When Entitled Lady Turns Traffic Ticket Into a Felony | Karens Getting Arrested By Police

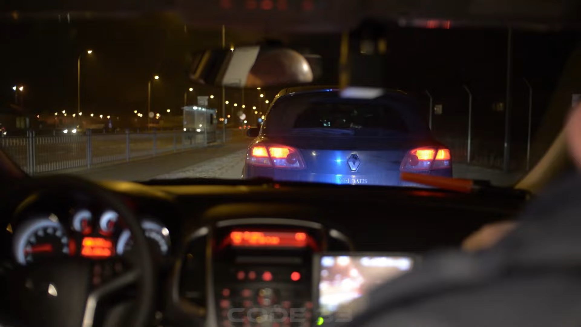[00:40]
a female driver was pulled over by the police for speeding.
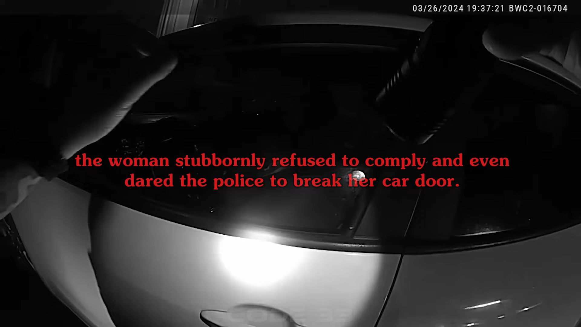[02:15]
the woman stubbornly refused to comply and even dared the police to break her car door.
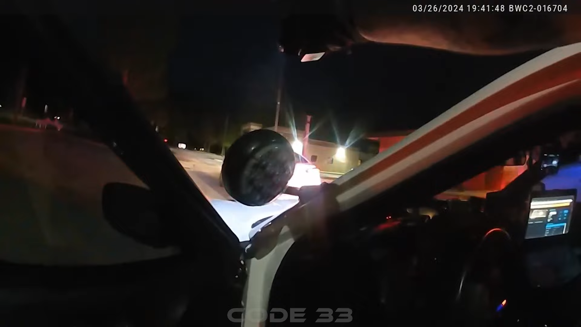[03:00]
Step out of the vehicle with your hands up!
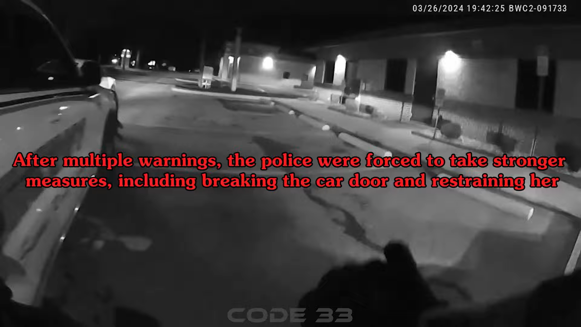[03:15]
After multiple warnings, the police were forced to take stronger measures, including breaking the car door and restraining her.
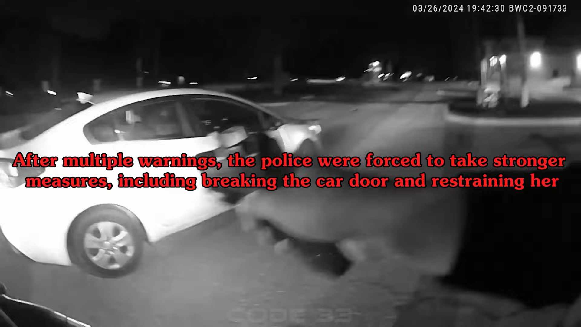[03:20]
However, the woman continued to resist and even attempted to flee once more before being arrested.